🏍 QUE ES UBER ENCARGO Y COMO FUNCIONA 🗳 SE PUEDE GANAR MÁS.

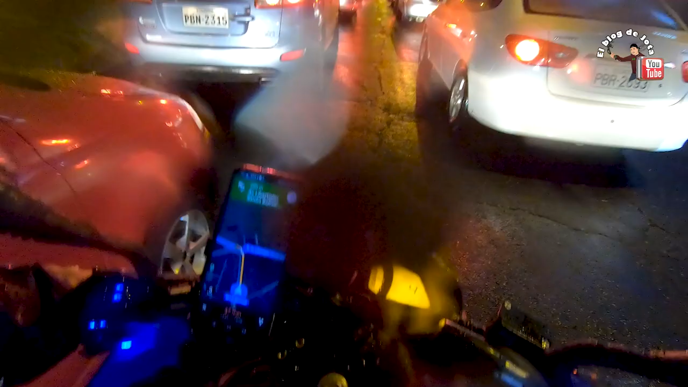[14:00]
Lo que sí estoy dándome cuenta que estamos bien remunerados. O sea, obviamente, al tratarse de no comida, pues bueno, no importa que llegue un poco más tarde, ¿verdad? No se van a enfriar. Es por eso que la aplicación te los bota largos los viajes.
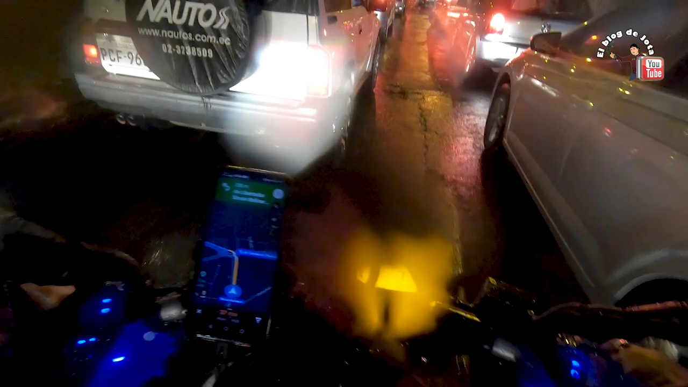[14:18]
Pero bueno, tener que salir de aquí porque este es para el túnel. Yo quiero darme la vuelta.
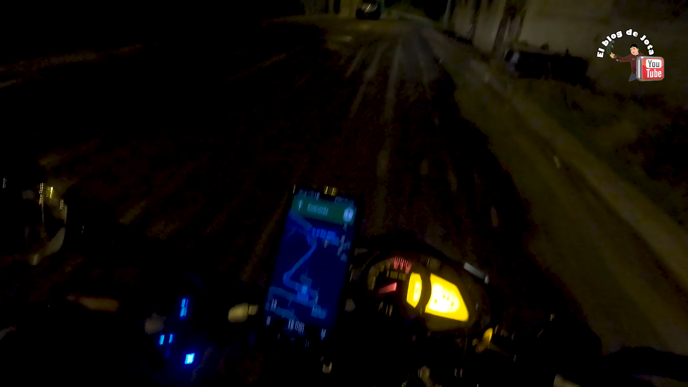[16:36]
Trajo muy acá esta. A la izquierda con dirección a Chimbota. A continuación, dar vuelta en. Uy, oye, ¿por dónde vine? ¿Por dónde vine? ¿Será por aquí la salida?